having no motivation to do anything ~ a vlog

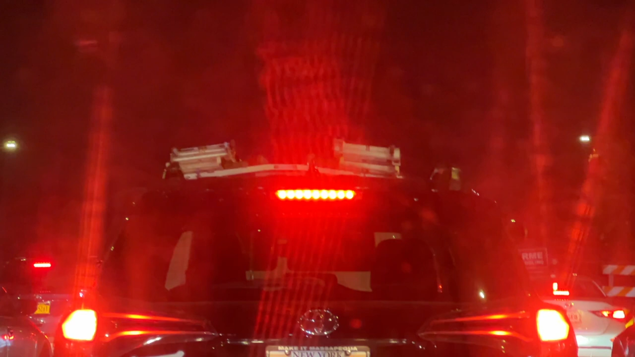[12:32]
on long island is just asking for a sea of red lights driving manual shift on long island is not for the faint of heart but on a positive note there